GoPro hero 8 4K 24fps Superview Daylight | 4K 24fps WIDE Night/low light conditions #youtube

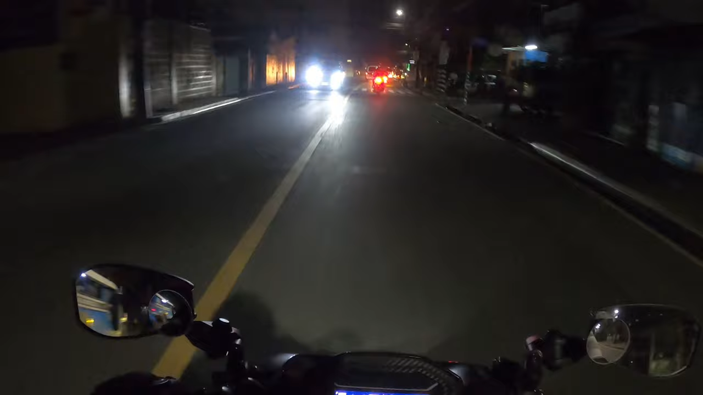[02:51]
Test natin to pre low light condition sa ating GoPro.
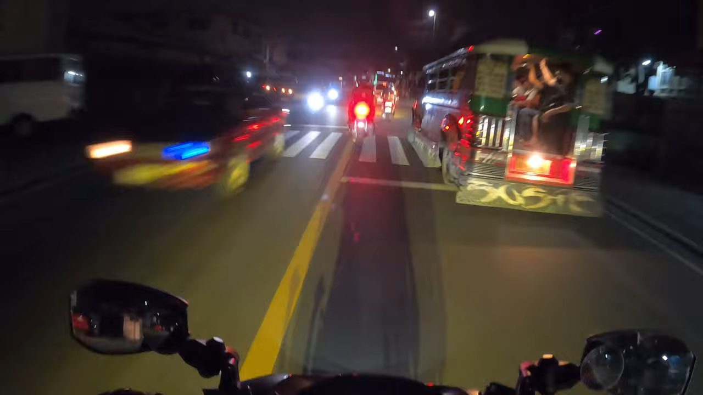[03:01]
Naka 4K tapos 24 fps lang gamit natin. Ganun lang, try lang natin kung okay ba siya sa low light condition. Try naman ha, maganda naman ano. 4K.